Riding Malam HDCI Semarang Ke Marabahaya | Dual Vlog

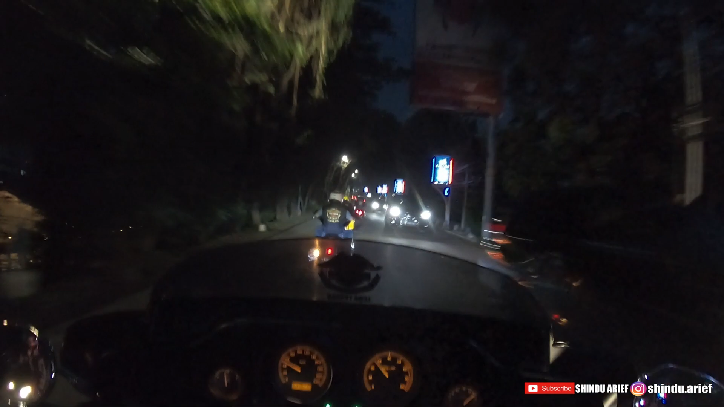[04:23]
Sing iki mau makan. Awas kanan, espas kanan, awas.
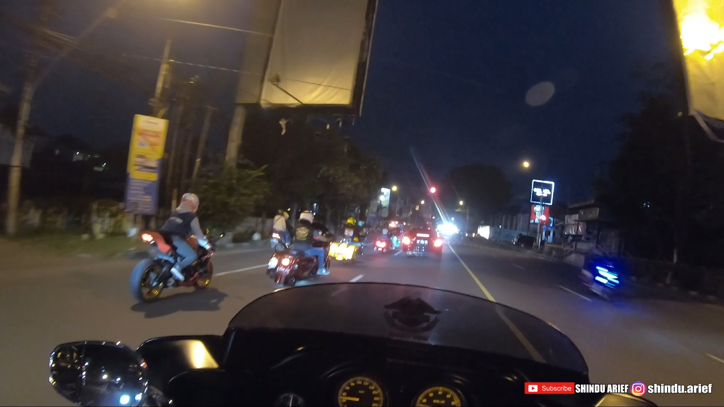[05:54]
Lampu merah berhenti. Ya, kita di belakang ZT6.